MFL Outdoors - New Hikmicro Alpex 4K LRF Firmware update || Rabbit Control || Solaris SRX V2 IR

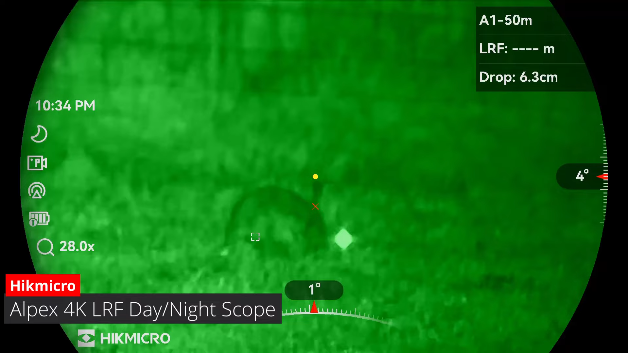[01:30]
and as you can see here the ballistics calculator is showing
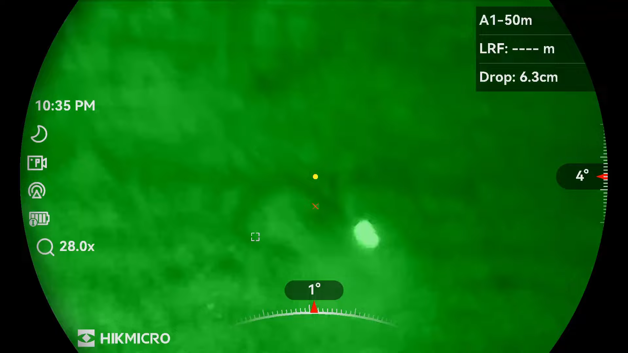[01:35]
a 6.3 centimeter drop from zero
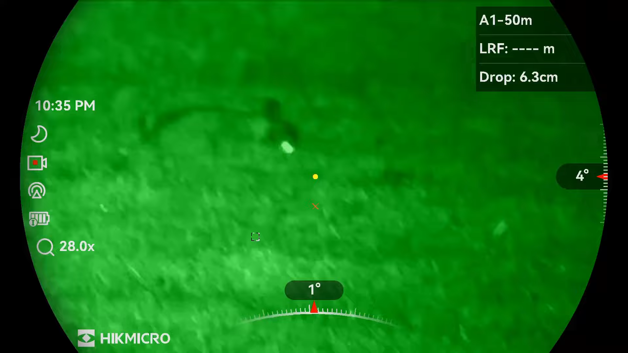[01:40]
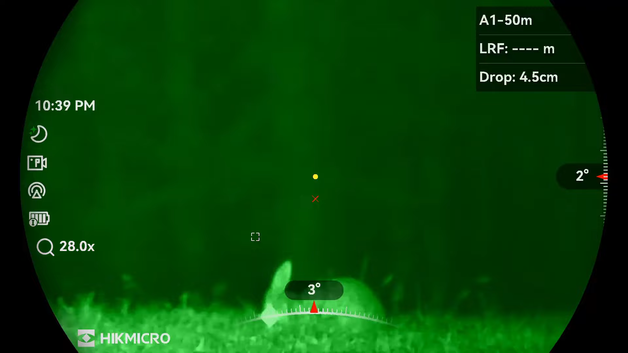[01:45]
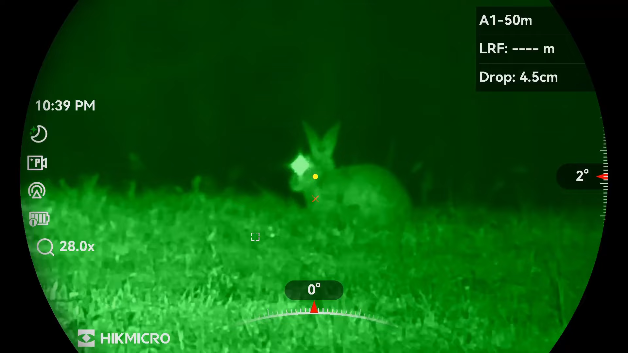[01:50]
the ballistics calculator is showing a 4.5 centimeter drop from zero point to target
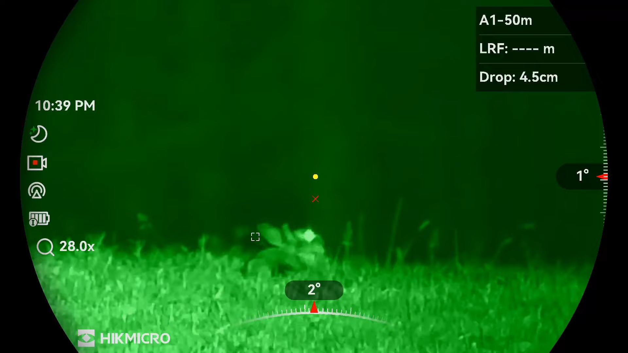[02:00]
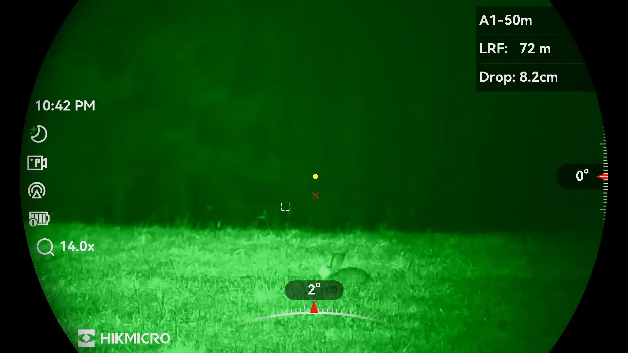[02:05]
this rabbit's out at 72 meters and you can see the ballistics calculator is saying it's an 8.2 centimeter
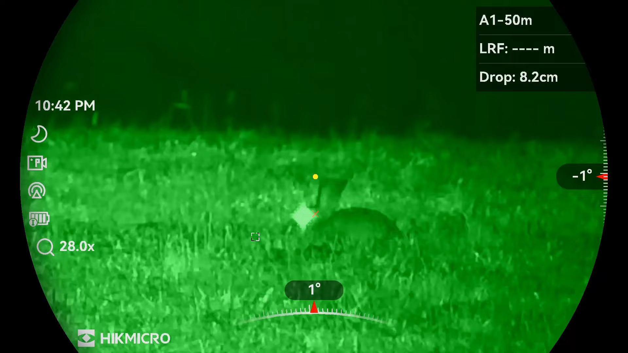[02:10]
drop from zero and it seems to be right on the money
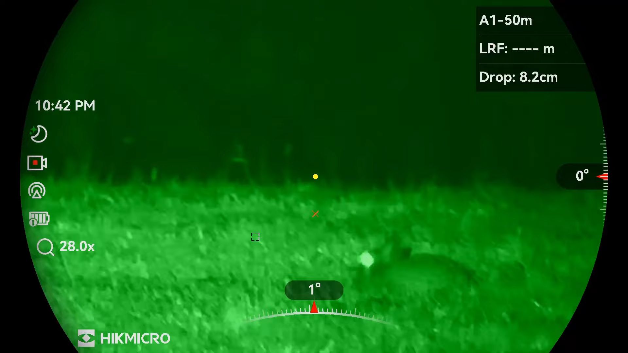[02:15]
though I did have to take a second shot on this one so that could have been me
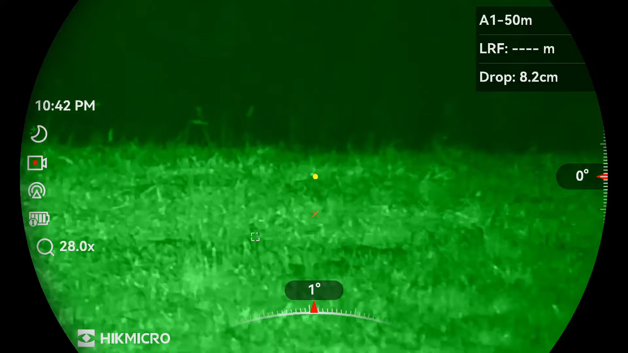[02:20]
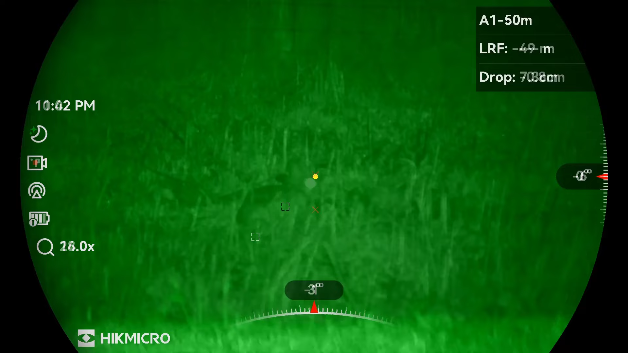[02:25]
this rabbit's at 49 meters and you can see the ballistics calculator is showing just a very slight hold under
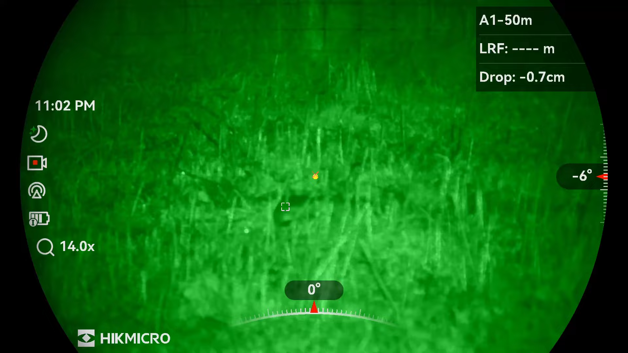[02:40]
again this one's out at 74 meters and you can see it's got the drop again of 8.5 centimeters so the BC is doing its job though after taking the shot the BC dropped to 8.4 centimeters